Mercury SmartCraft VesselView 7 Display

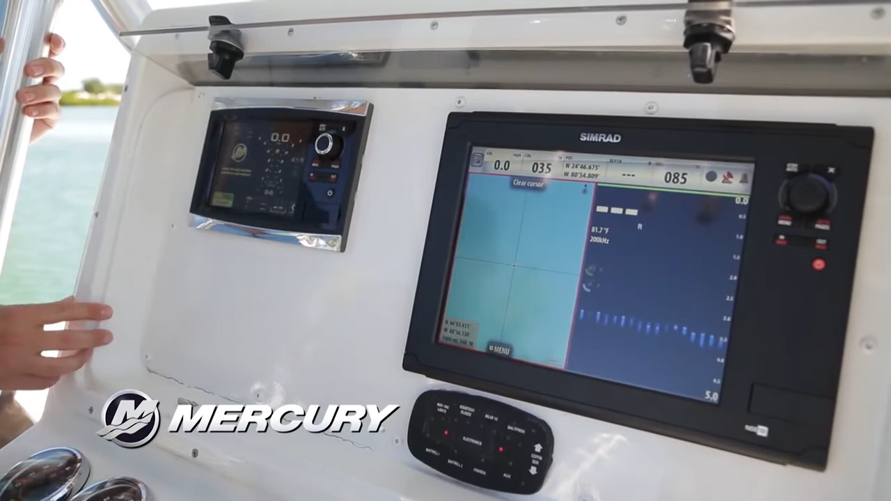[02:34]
So I could really have anything I want on the big screen, water pressure, whatever? Correct. Okay, that's cool.
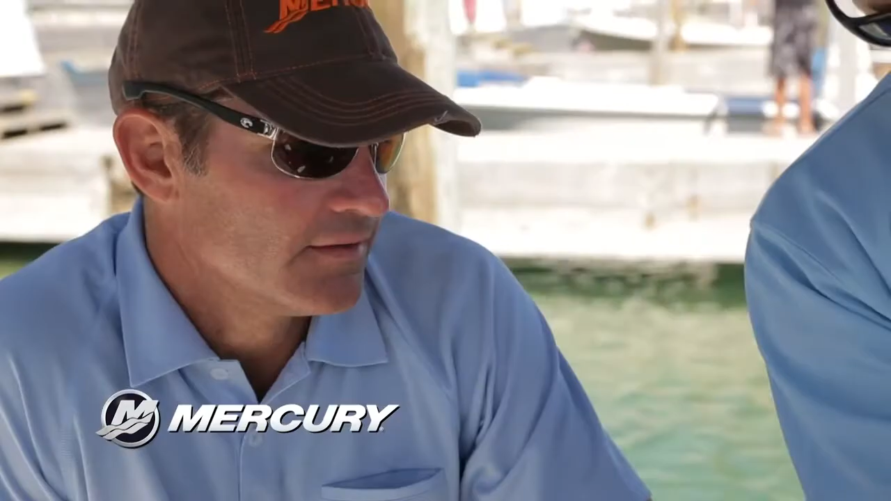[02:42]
Yeah, and then also the unit has a built-in what we call our gateway and that turns our SmartCraft language into NEMA 2000. And so even when you're in their screen,
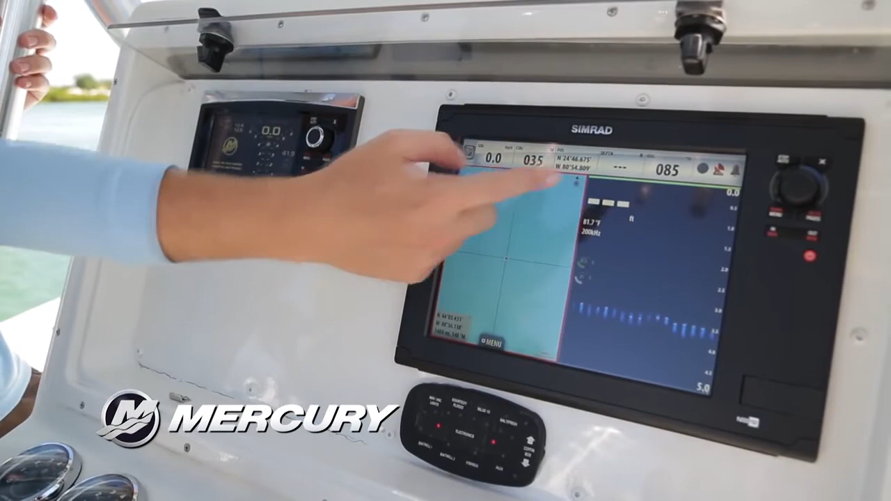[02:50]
it will populate all those fields so you don't have a bunch of blanks up there unless you're on our screen. So you can still have the information that you want on the Simrad screen as well.